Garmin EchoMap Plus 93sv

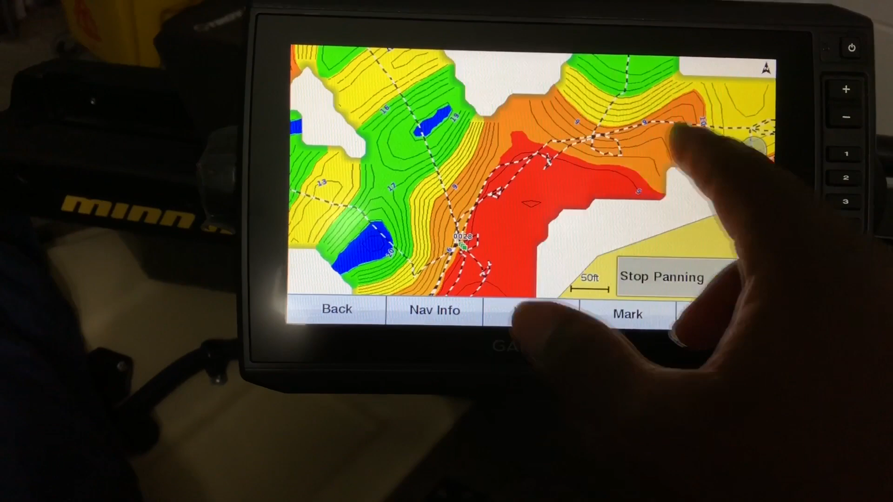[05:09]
but I just didn't go that deep into them in just certain areas.
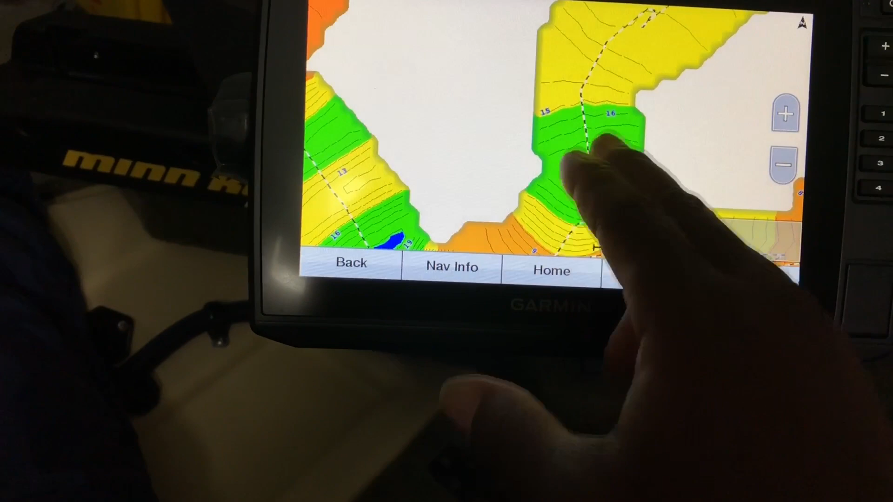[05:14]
So you can see the depth range that when I was recording. And also you must have,
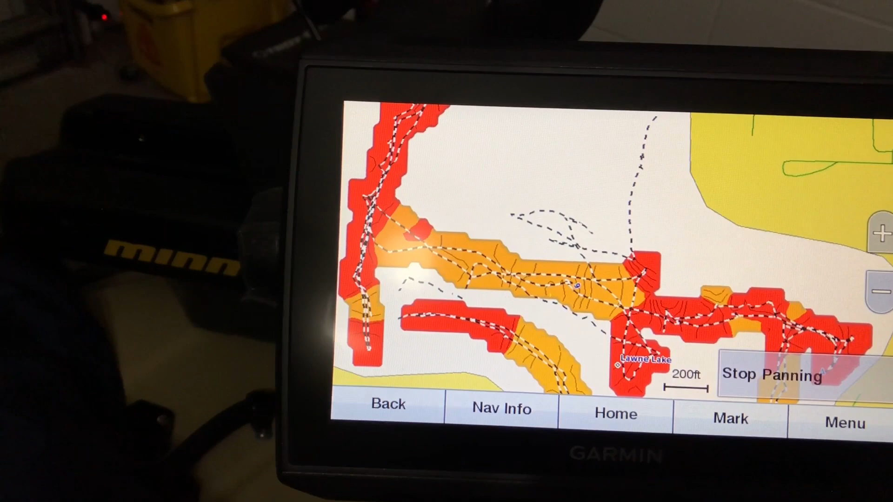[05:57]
that users who have this unit or older units recorded, you can also download what they recorded.
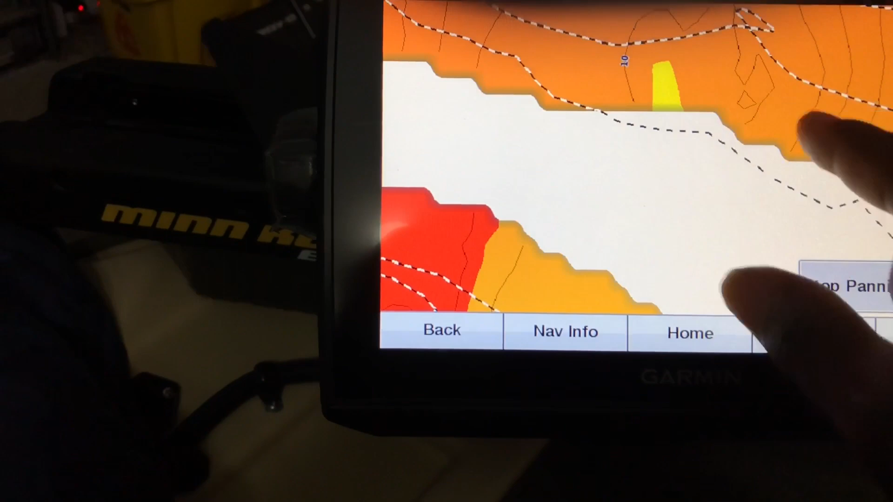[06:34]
Sometimes you have small pockets that I was focusing in on when I was in the water.
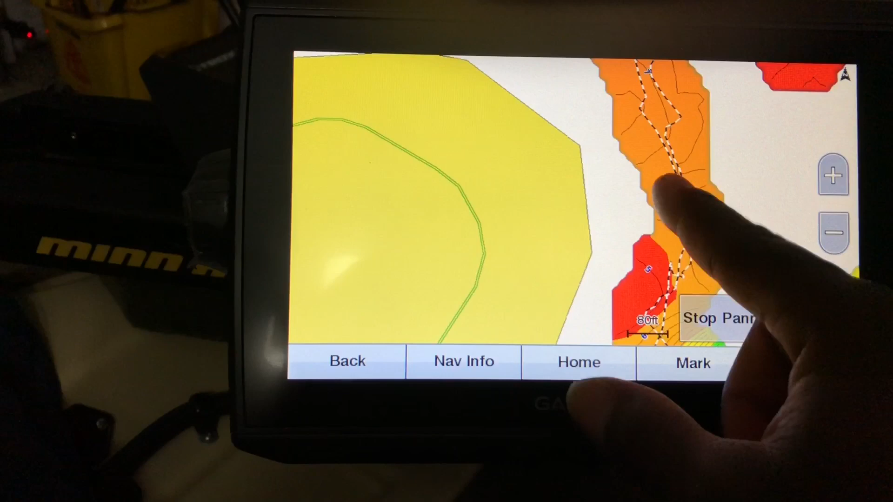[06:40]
And this is great footage because here you can see
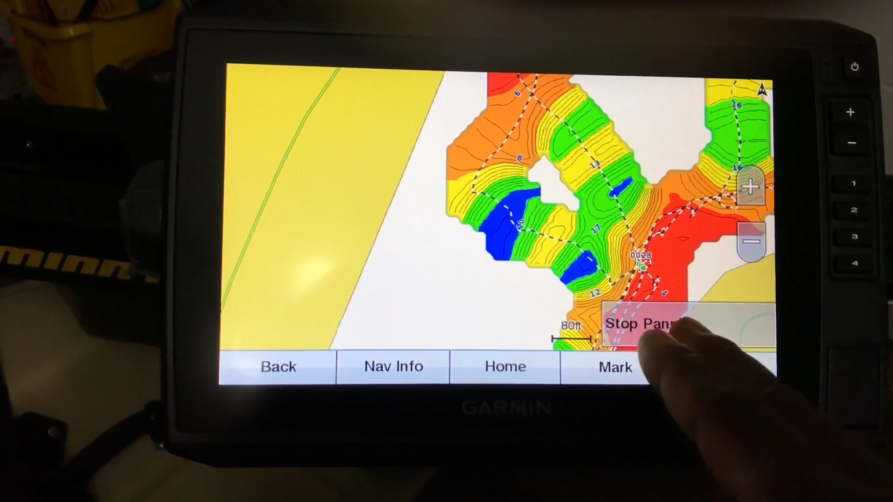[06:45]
that you're going from deep water and you can see the contours going on.